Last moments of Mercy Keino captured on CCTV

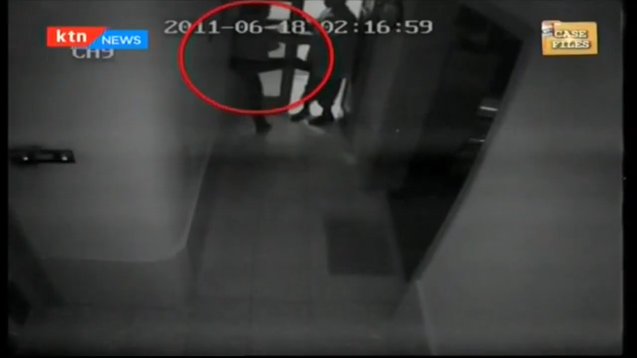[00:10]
We were told that Masi was loud, geeked, and there was blood all over, including the sink and the floor.
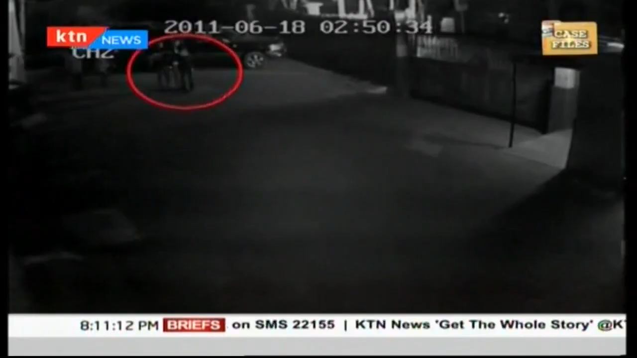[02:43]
It was the events outside the house that have raised more questions than answers. It is not clear if Masi now, without her jacket, was pushed to the ground or she fell, while she's crawling away, before standing on her two feet. But notice the limp on Masi. Masi's also seen touching her face. Why was Masi limping? Or was she hurt while trying to flee?